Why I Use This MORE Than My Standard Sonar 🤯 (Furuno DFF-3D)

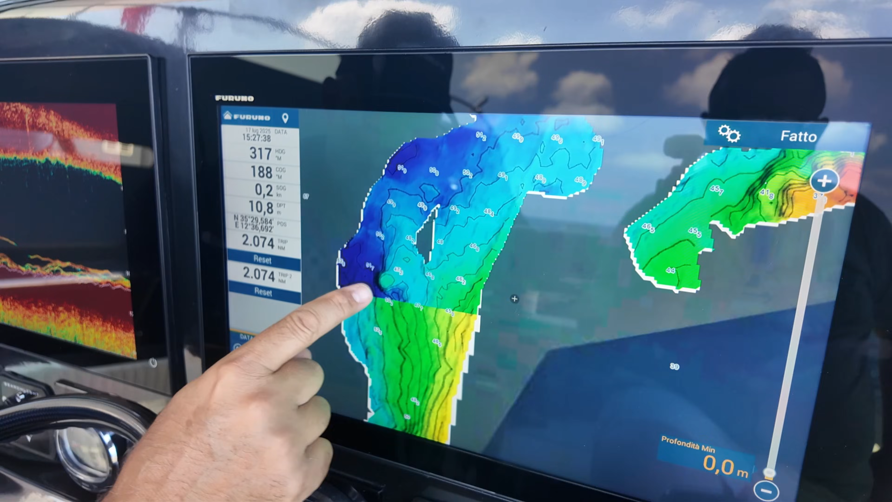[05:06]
This right here is absolutely a magical fishing spot. Because even if I had found it with my fish finder, I could never have mapped the shape with this kind of accuracy. And remember, mapping with a standard single beam transducer is completely different from using this beast, which has 41 beams.